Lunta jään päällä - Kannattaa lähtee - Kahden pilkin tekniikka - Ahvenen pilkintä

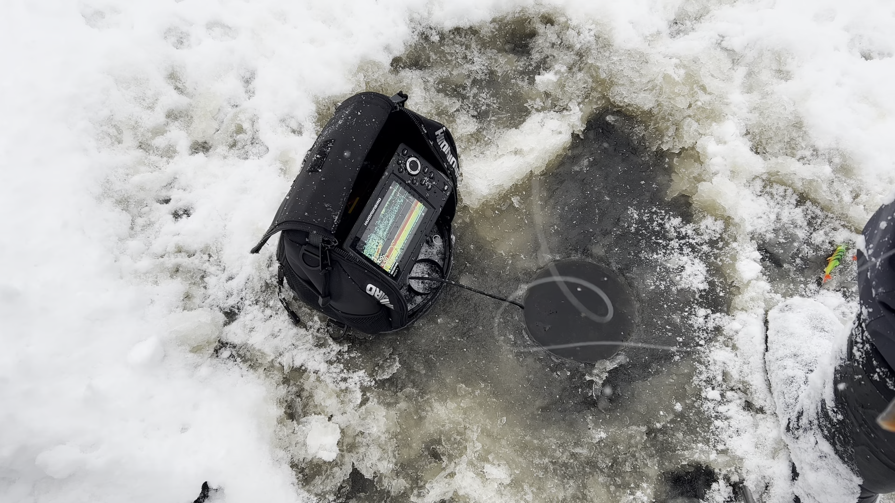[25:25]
Nousee aika vauhdilla. Välittömästi. Välittömästi. Sille tuli joku pieni sähkösokki, kun kauhea tärinä.
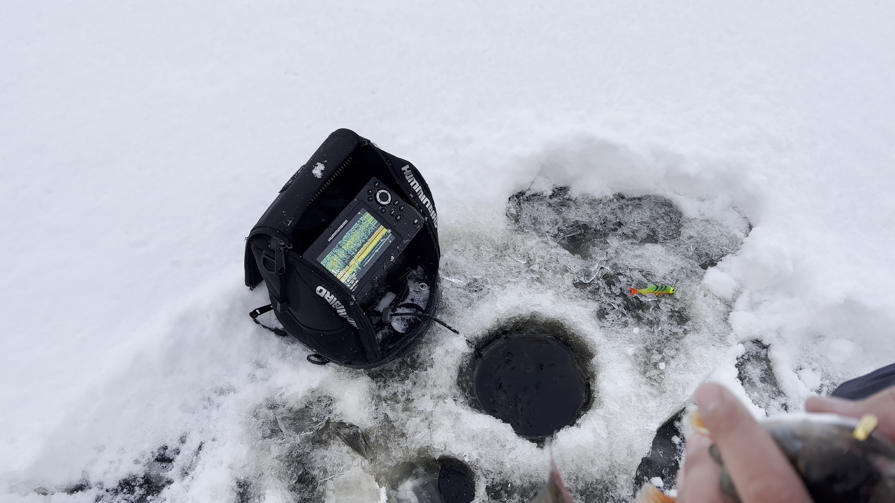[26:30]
Pientä väristelyä. Sieltä. Siinä on 12 senttinen ja vaihdoin vähän pienemmän kuin Jikimorri. On se jännä, että isolla houkutellaan ja pienellä sitten pyydetään.